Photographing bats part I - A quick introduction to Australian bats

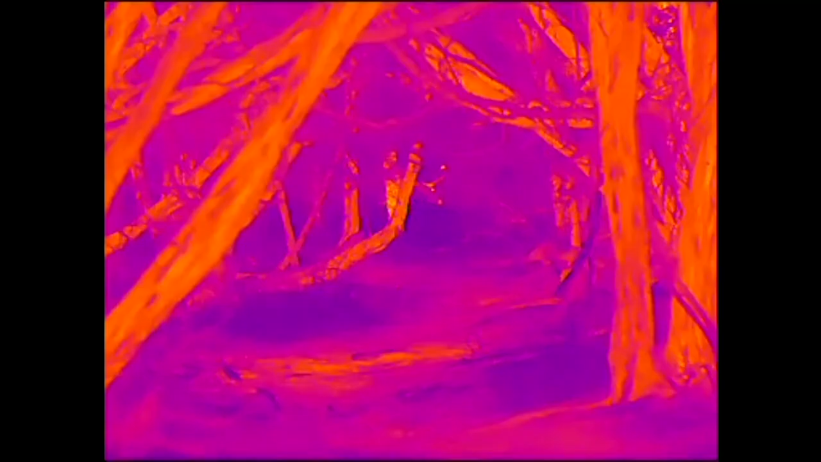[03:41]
And for those that have access to thermal imaging,
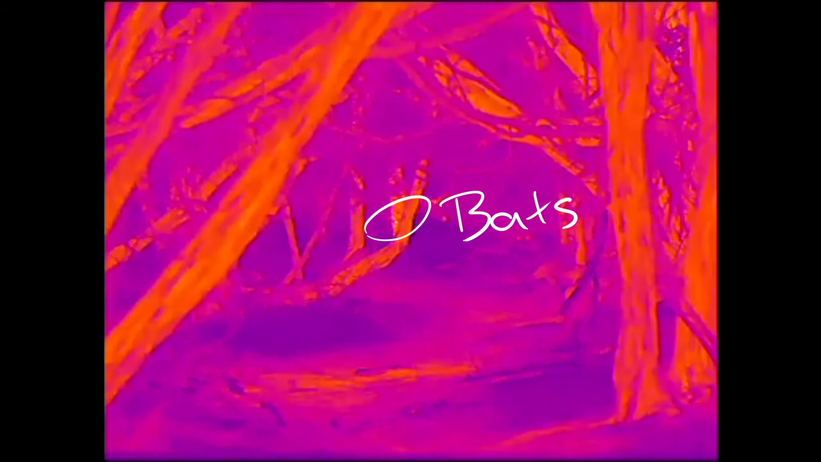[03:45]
we can easily see bats in their habitats and get to see the odd steaming hot possum poo tumble to the ground.